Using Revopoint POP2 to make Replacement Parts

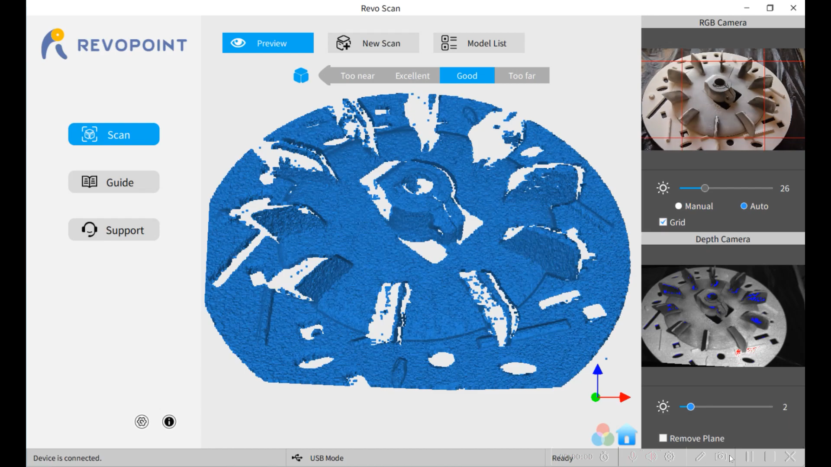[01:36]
This is my neighbor's broken engine part. I'm going to try to scan it.
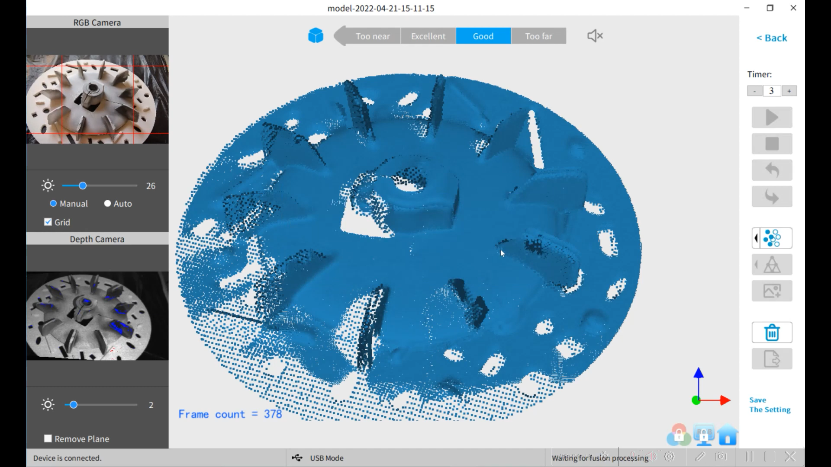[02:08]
Okay, the scan finished. I'm going to check to make sure the point spacing is correct. Okay, the scan finished. I'm going to check to make sure the point spacing is correct. And then I want it 0.1 millimeters.
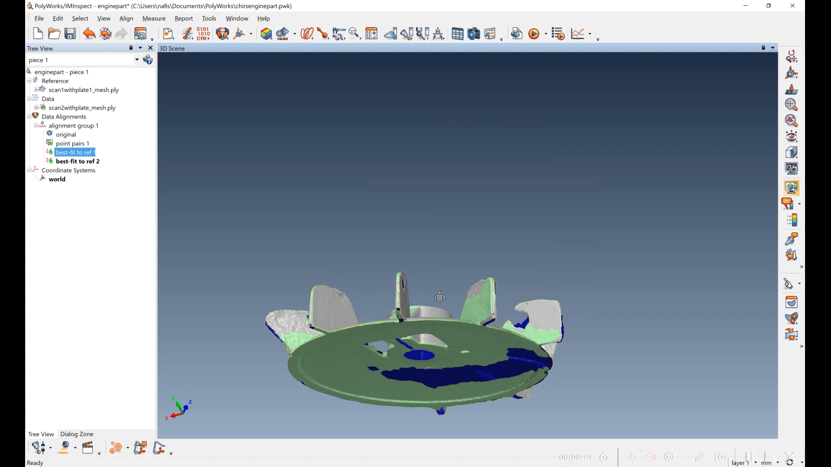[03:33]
I've loaded in the two different scans, cleaned up the points that were from the scan ring, and then I did an alignment of the two sides.
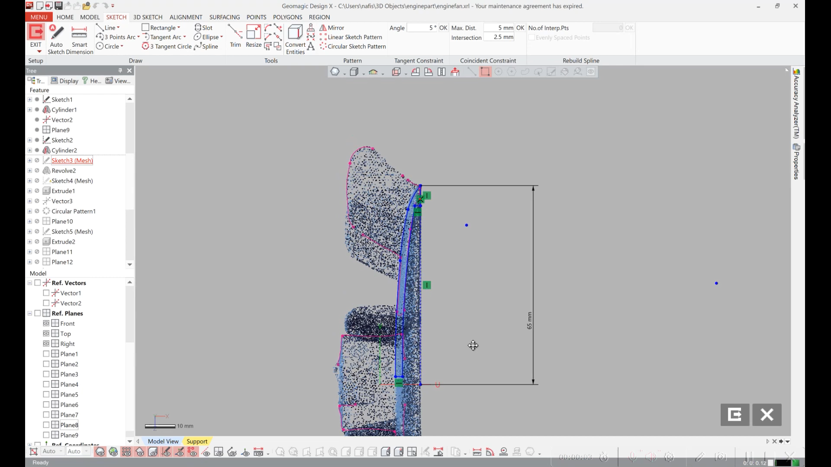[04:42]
So I'm marking the top and bottom surfaces here and I'm going to revolve those and make a new plate.
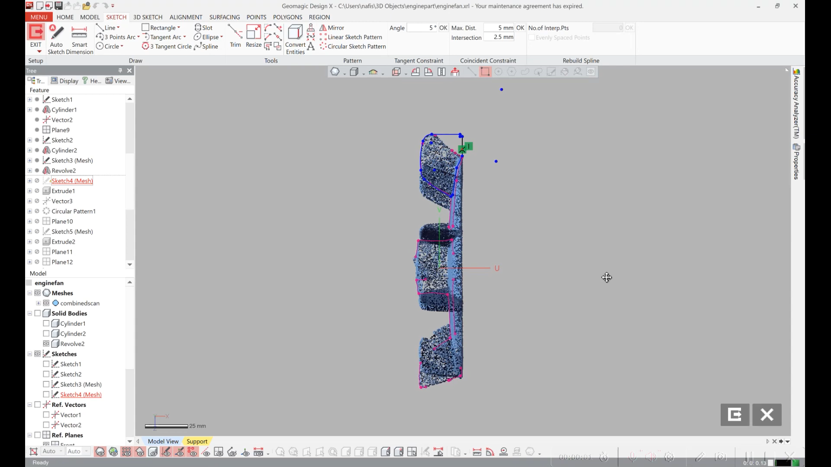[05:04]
Next I'm going to sketch out what a fan blade should look like.
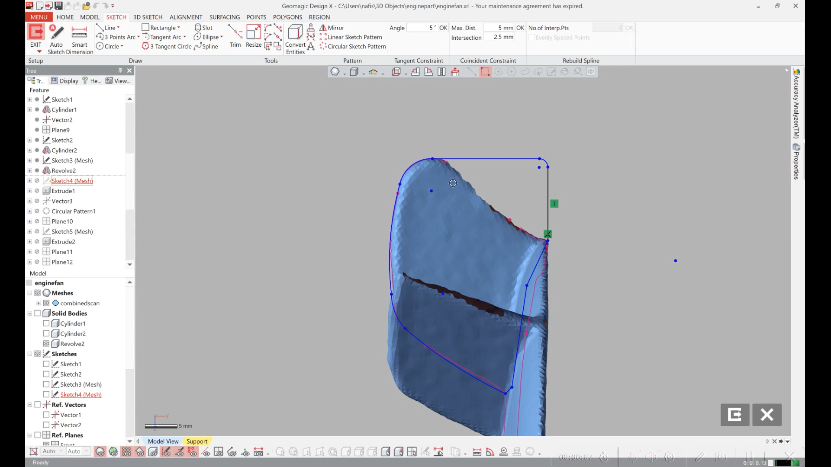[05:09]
This is a broken one so I'm approximating where I think it should go. Next I'm going to extrude out the blade and I measured the thickness with the caliper on the real part.
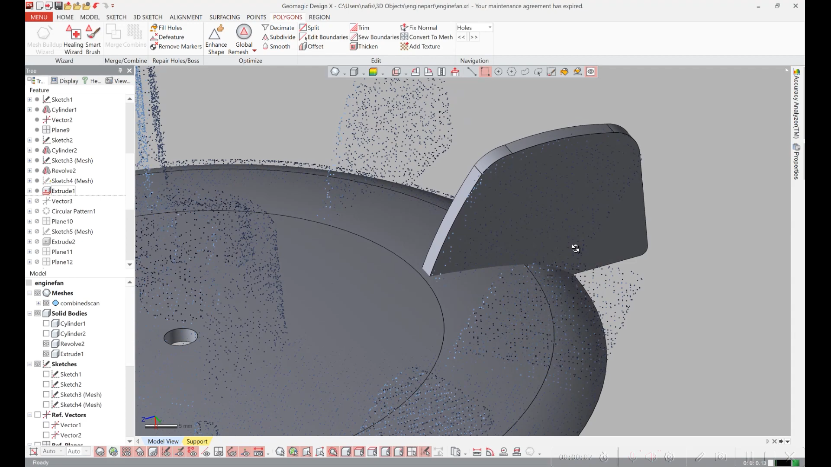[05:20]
So there are ten of these fan blades and so they seem to be equally spaced.
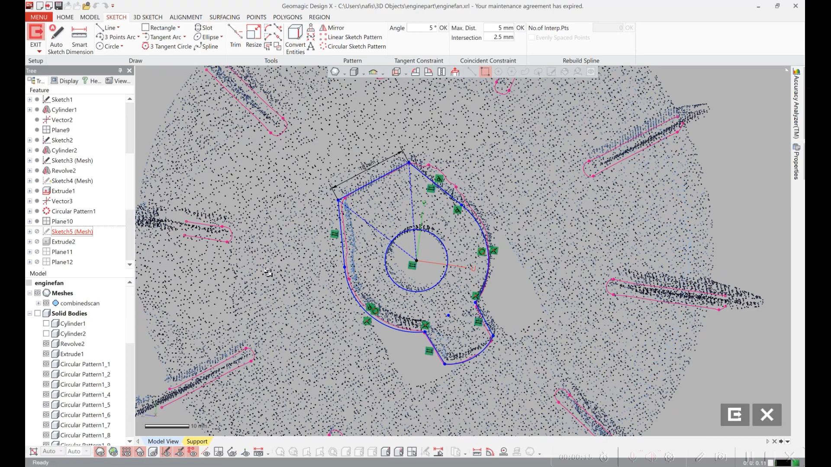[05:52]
I'm going to extrude the sketch out.
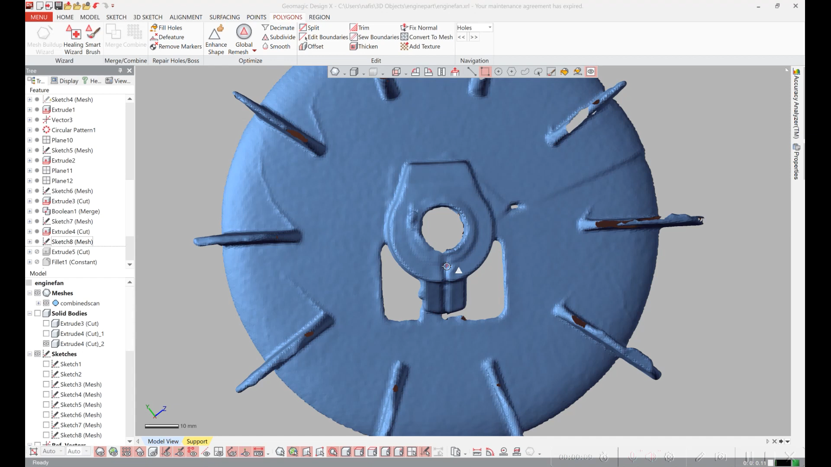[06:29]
It also has a very fine slit here that allows you to squish the shaft on with a bolt that goes through here. So I've sketched in those holes in the slot and then I'm going to extrude and cut it out.